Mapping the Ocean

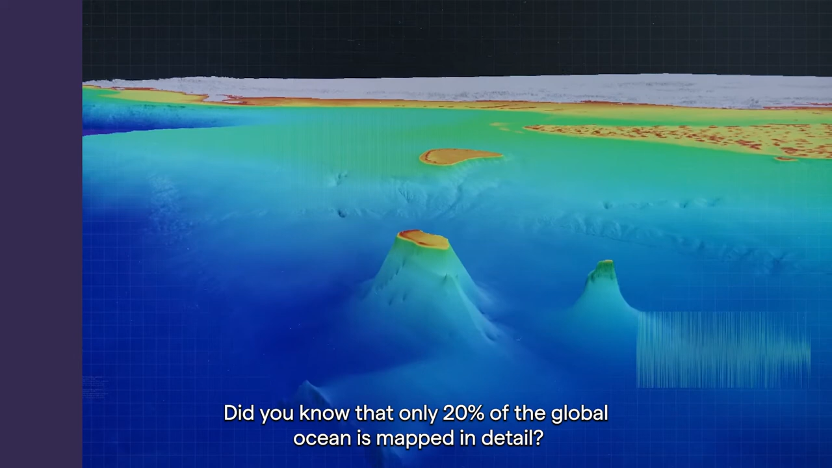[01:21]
Did you know that only 20% of the global ocean is mapped in detail? How do you protect and manage what you don't know?
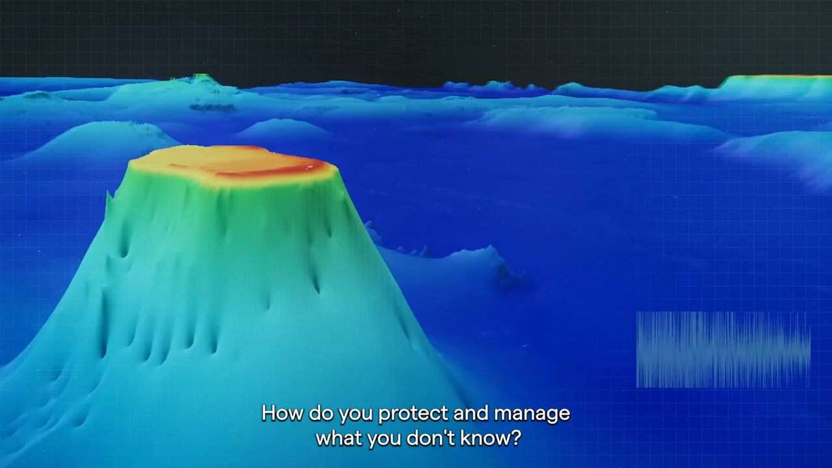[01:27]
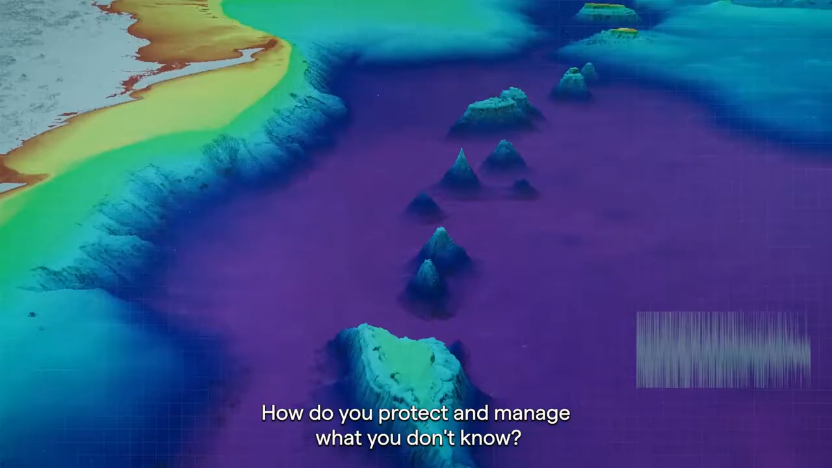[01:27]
If you look at a map of the ocean, you can see ridges and valleys.
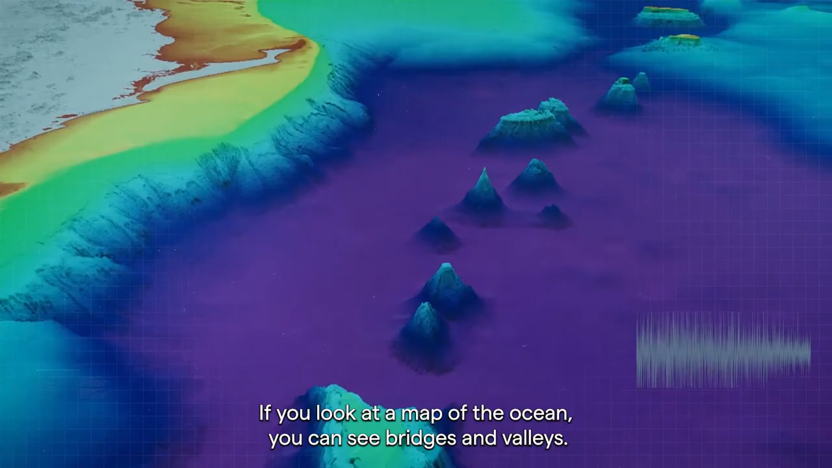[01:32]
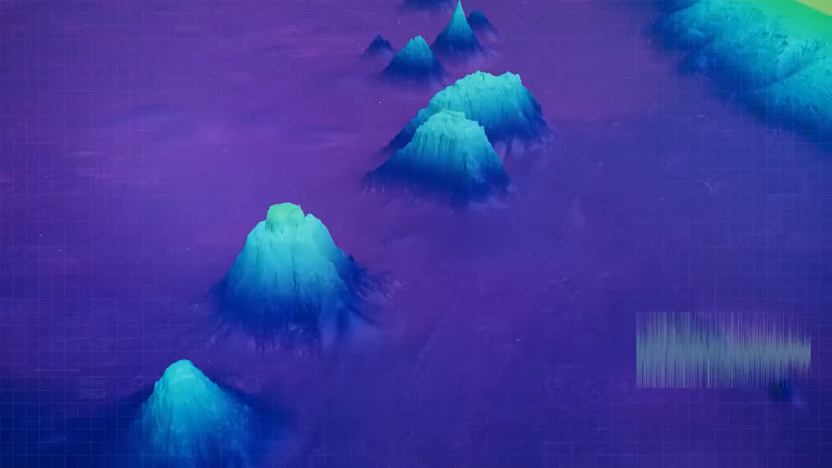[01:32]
Many of these have been calculated using maps. They've never really been seen.
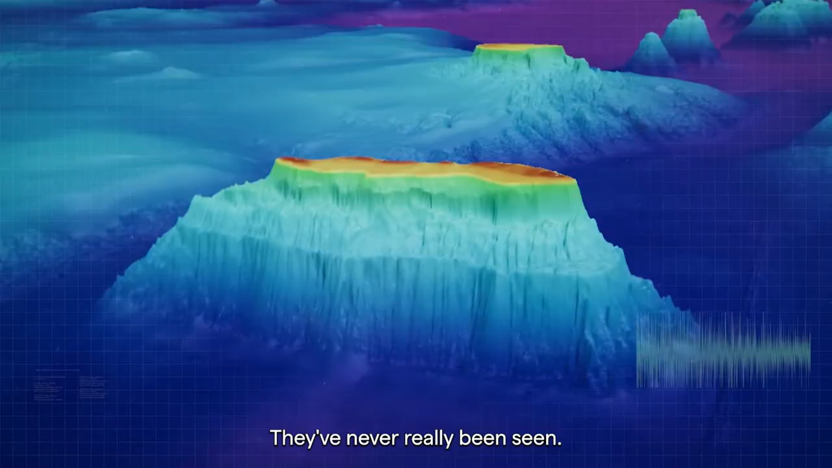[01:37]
This is a great map, but it's like having a sketch versus a finished painting.